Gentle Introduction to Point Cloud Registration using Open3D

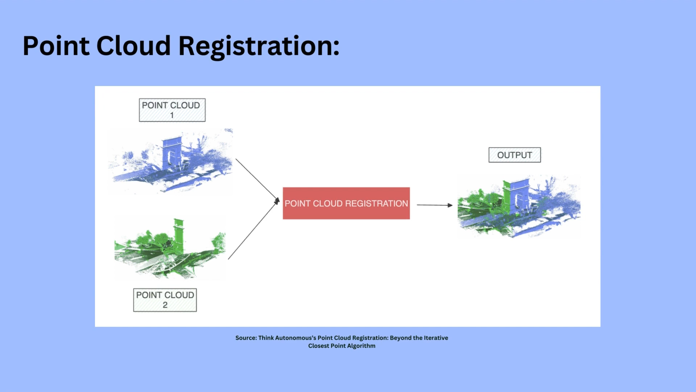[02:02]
understanding of the environment that it scanned, which is a map? So starting with the first approach that we will be talking about when exploring the different registration methods out there, it's the iterative closest point, and it's the one that we will be focusing on in this video, as it's the most, popular method out there. And it essentially keeps one point cloud, which is the source or the reference, fixed. It then takes one point cloud, which is the source, as a reference, and it transforms, which is usually a combination of translation and rotation.
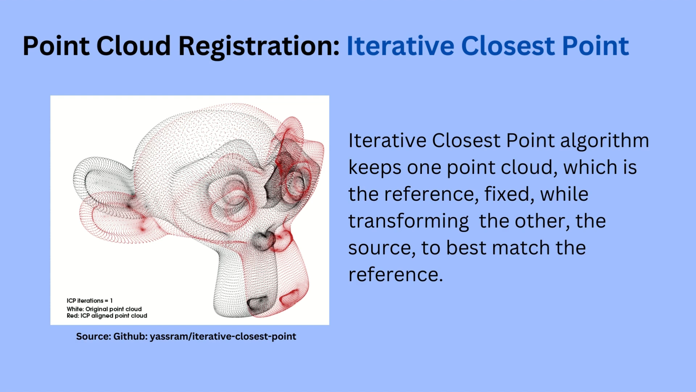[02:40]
It rotates the other point cloud on top of it to best match the reference. The next type of registration method is the normal distribution transform, and it essentially registers two point clouds by first associating a piecewise normal distribution to the first point cloud,
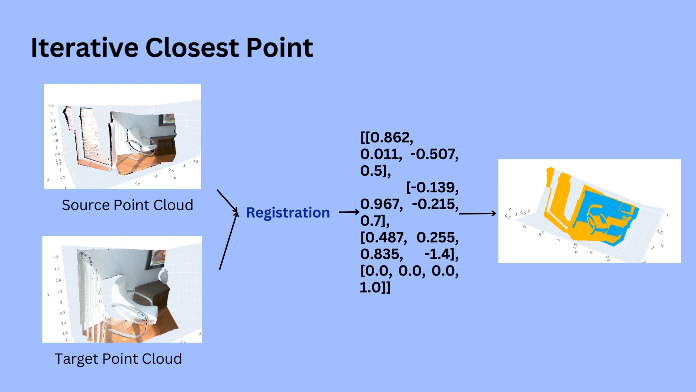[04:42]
of another point cloud known as the target, to roughly align the point clouds on top of each other. The output is a refined transformation. So when we perform the ICP, we're getting the transformation that allows for that alignment to occur. It's a matrix that allows for that alignment to occur. And there are two ICP variants, the point-to-point ICP and the point-to-plane ICP.
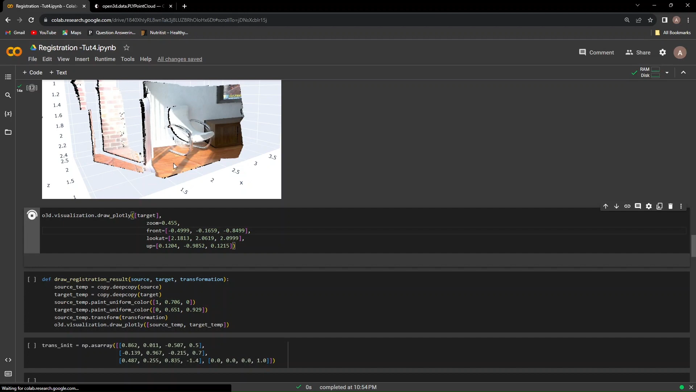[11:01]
And we can see that we have the Redwood dataset that we previously worked with in different angles.
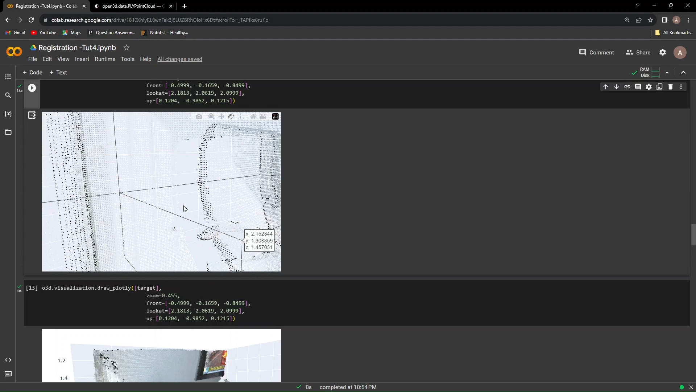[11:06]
So this is the source cloud. Okay, this is the source cloud at a certain angle.
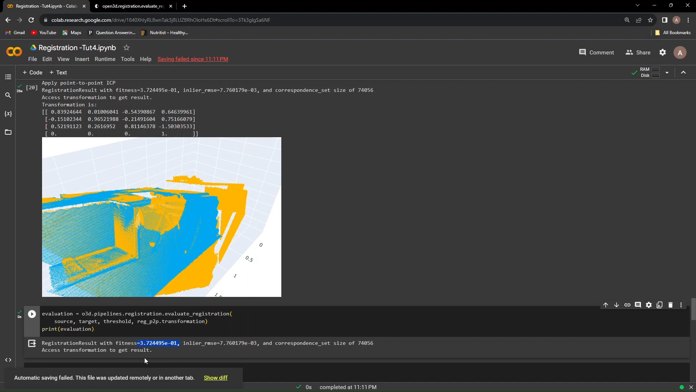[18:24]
0.00776019, which is much better than the high value over here, which is 0.01.